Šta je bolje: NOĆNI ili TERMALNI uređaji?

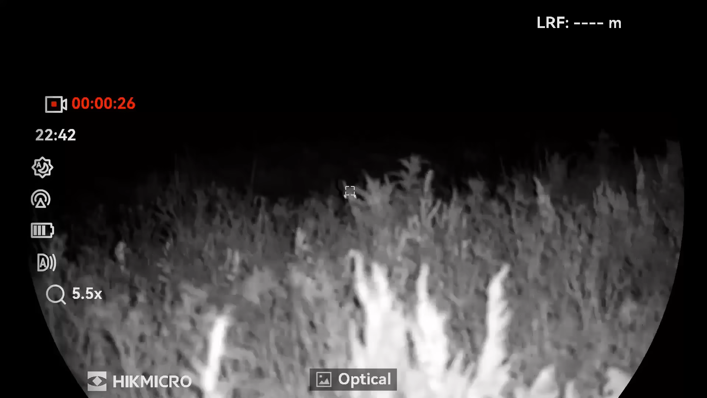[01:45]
Infracrveni zraci se odbijaju nazad i vraćaju se do senzora koji detektuje odbijene zrake.
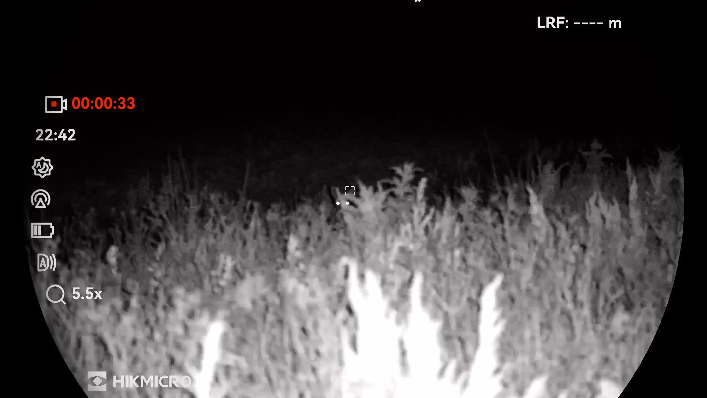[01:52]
I naš uređaj te zrake pretvara u sliku koja se zatim prikazuje na ekranu.
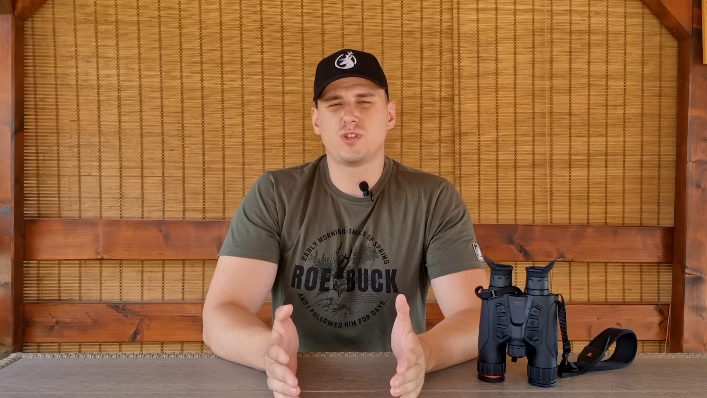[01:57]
U suštini, ako gledamo onako baš lajički, možemo reći da su ovi uređaji u stvari kombinacija optike i lampe, ali ta lampa emituje svetlost koju ljudi ne mogu da vide. Dakle, emituje infracrveno svetlost.
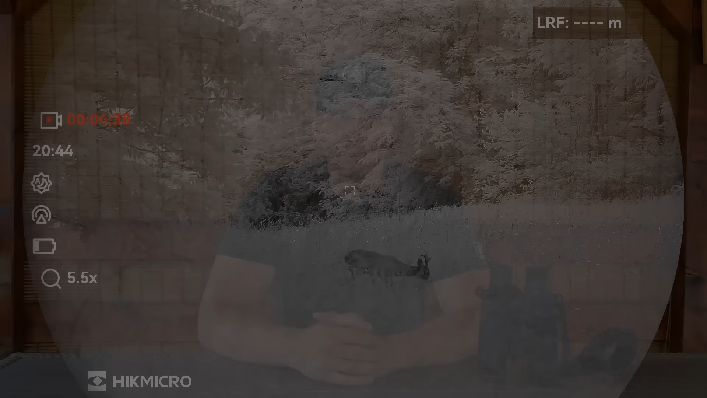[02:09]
Osim rada sa iluminatorom,
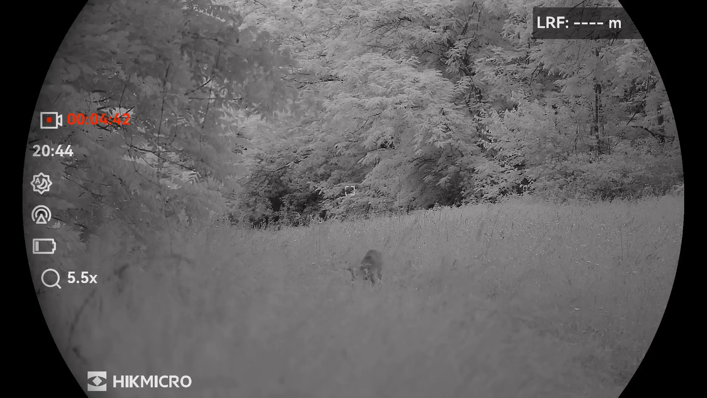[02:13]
noćni uređaje imaju mogućnost da rade u uslovima smanjene vidljivosti samo na osnovu nekih drugih izvora svetlosti,
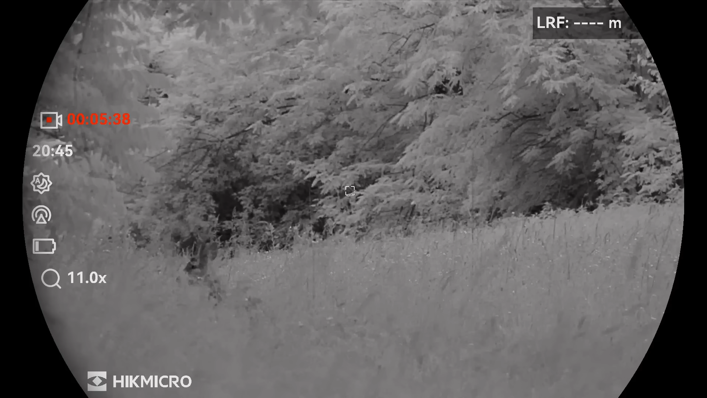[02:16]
kao što je na primjer mesec ili u sumrak kada pojačavaju ono malo svetlosti koja je dostupna. Kao i svaka druga tehnologija, tako i ova ima svoje prednosti i mane.
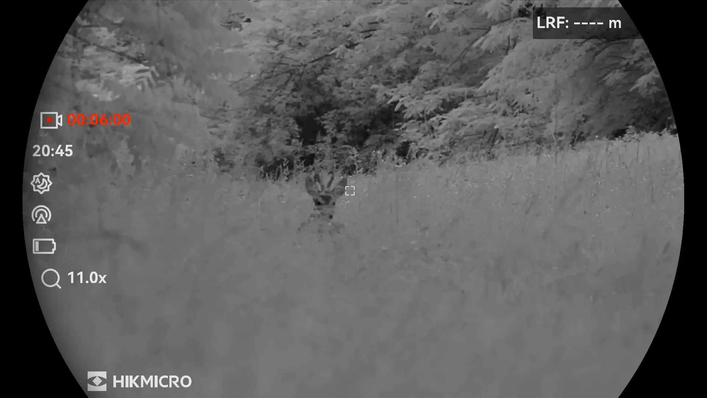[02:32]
tako da možete da donesete ispravnu odluku da li je diljač za ostrel i da je dobro analizirate.
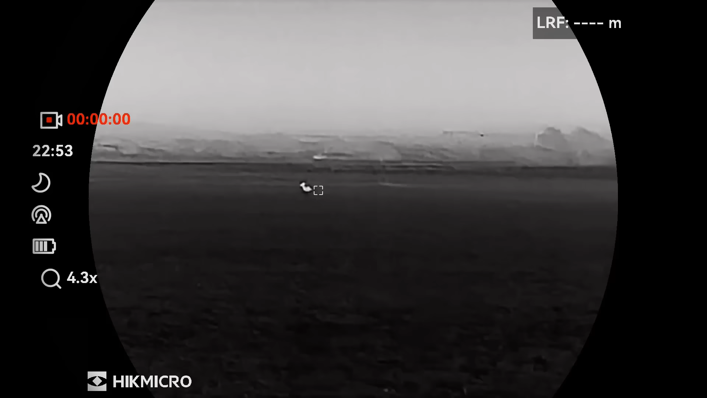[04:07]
On može da detektuje izvrto plote koji je udaljen i do jednog kilometra. Naravno na toj daljini teško da možete da procenite u kojoj se životinji radi, ali svako ko može da vam otkrije gde se divljač nalazi.
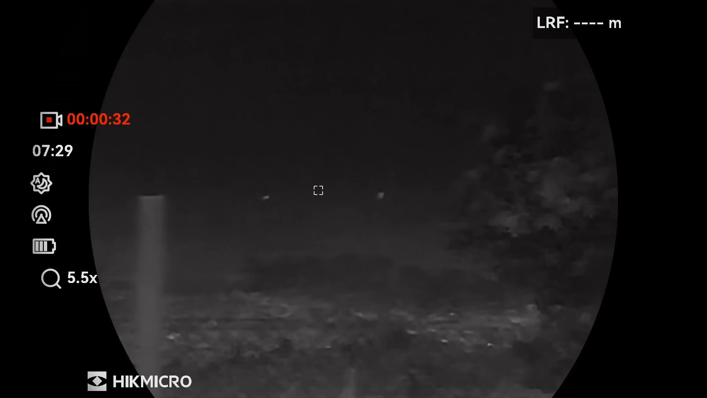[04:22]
dima i do neke mere čak kroz lišće, travu, odnosno vegetaciju.
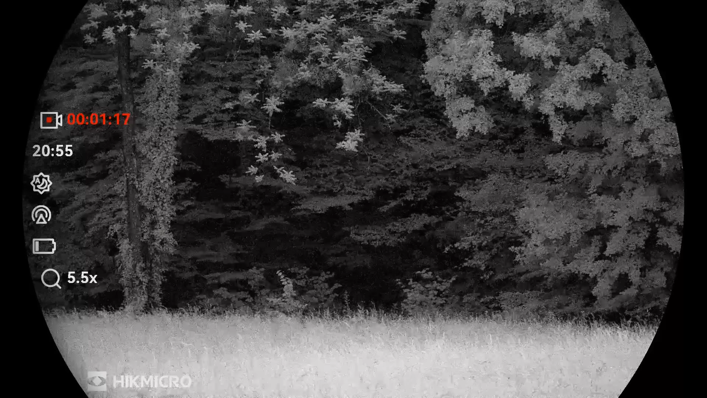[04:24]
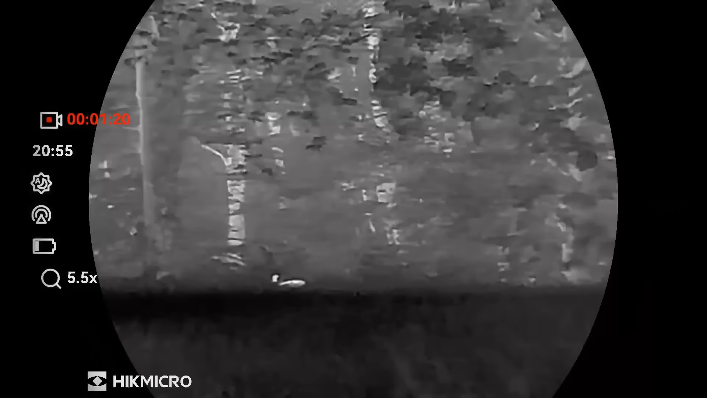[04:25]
E sad nedostatak termala u odnosu na noćne uređaje sa infracrvenim iluminatorom je taj da na termalu ne
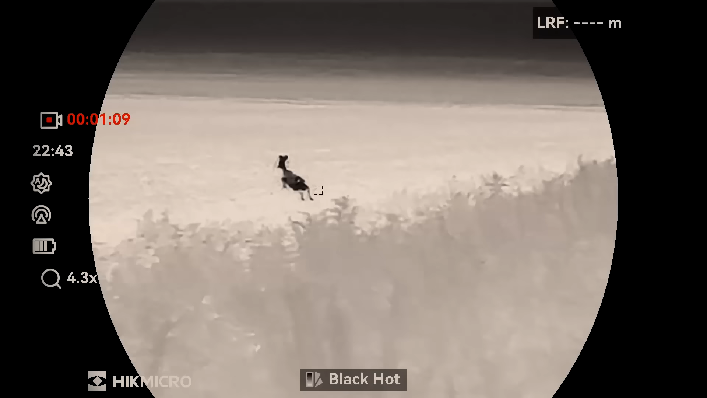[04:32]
možete da vidite detalje životinje kao sa noćnim uređajem.
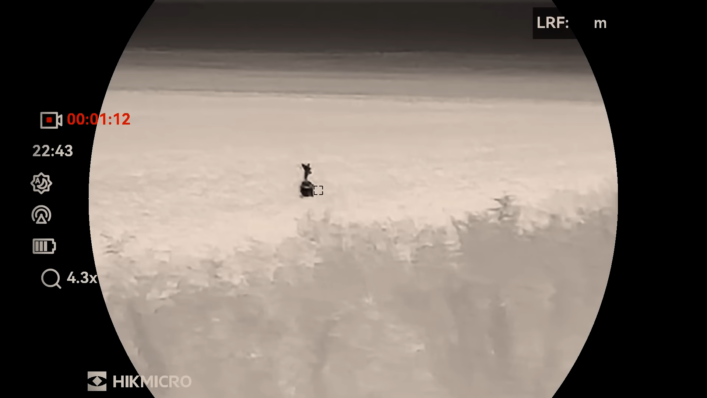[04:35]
Još jedna mana, ako mogu tako da je nazovem, je ta što u termalom ne možete da gledate kroz staklo, jer staklo ne propušta zračenje tih talasnih dužina.
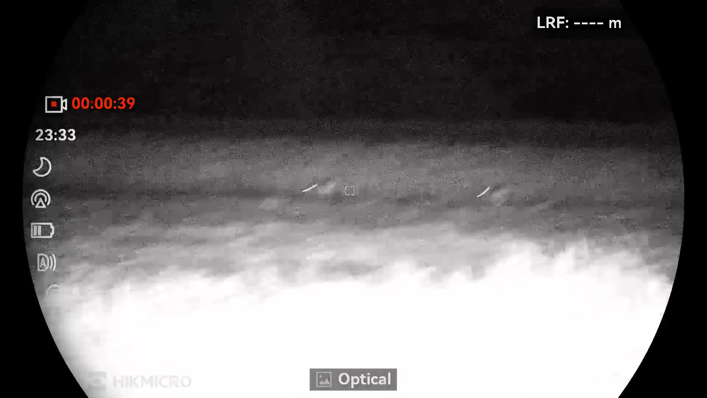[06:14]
Donekle možete da vidite samo oči koje je svetlju u mraku i to je to.
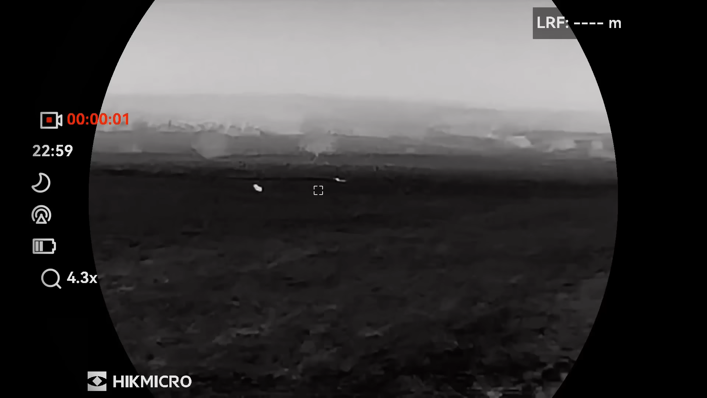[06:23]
Sa druge strane, termali daju sliku sa velikim kontrastom između divljača i okruženja, tako da možete lako i veoma brzo da uočite divljač čak i na velikim daljinama. Ali nema toliko detalja, sve što vidite je samo silueta.